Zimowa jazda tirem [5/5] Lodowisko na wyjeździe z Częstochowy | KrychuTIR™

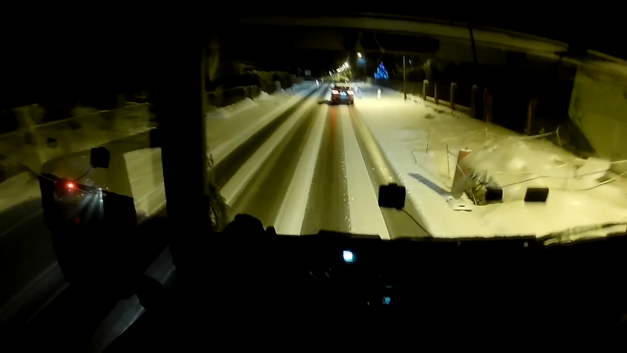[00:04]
Tutaj pasy lodu, ciekawe czy jeszcze będą te zwężki, bo tutaj chyba kanalizację wymieniali. Tu taki Bangladesz, normalnie prawdziwy off-road. Jakby ktoś jechał ciągnikiem, lodek z naczepą Megą, to mógłby sobie ciągnik pouszkadzać. Tak jak wcześniej było. Różnice wysokości, jakieś kamienie, uskoki, kurde.
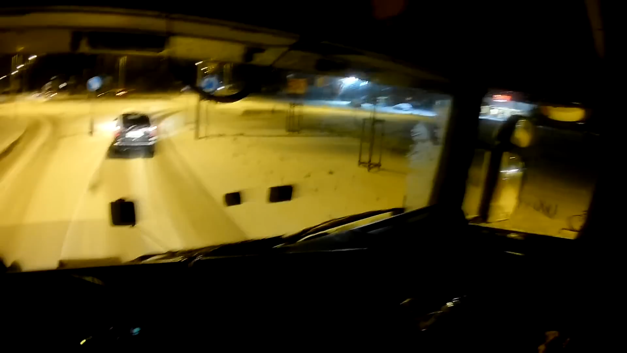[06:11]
Zimpli Market. O ciul, ładnie. Ale gościu jedź, bo kurwa zaraz stanę przez takiego matoła. Ja pierdole. On jedzie jakby, nie wiem, z jakimś gabarytem przez to rondo przejeżdżał. O ciul, ładnie my tutaj już łamie. Ledwo uciągam. Grubo. Naprawdę grubo.
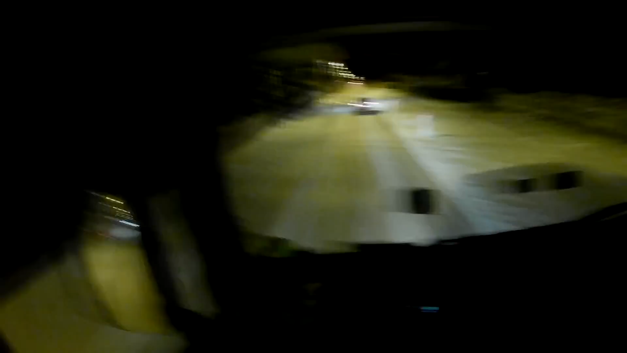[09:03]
Jednak jedno wahadełko co najmniej będzie. Właśnie czerwone się tam w oddali pali. Zmieniło się na zielone. Ale spokojnie zanim dojadę to już będzie znowu czerwone. No bo taką sierotę mam przed sobą. Kurwa, jedzie dwadzieścia na godzinę. Ja pierdolę.
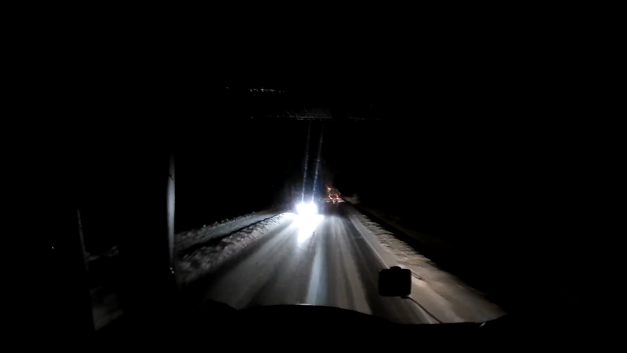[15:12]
Także myślę, że już spokojnie się do autostradki dojedzie. A tu w Tarnowskich Górach to już Ameryka. Czarny asfalt. Czyli najgorszą zasadą. Jeszcze chwila będę wskakiwał na jedyneczkę. Takie tam też już powinno być odśnieżone. Nie to co wcześniej. Lajcik. No, zaraz będzie wjazd na autostrada A1.
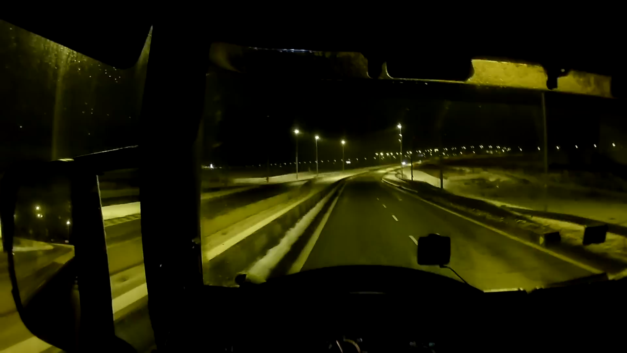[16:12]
Tam pola białe. A najważniejsze, że droga czarna. Dziś skakanka ciś pod górę, bo masz co ciągnąć.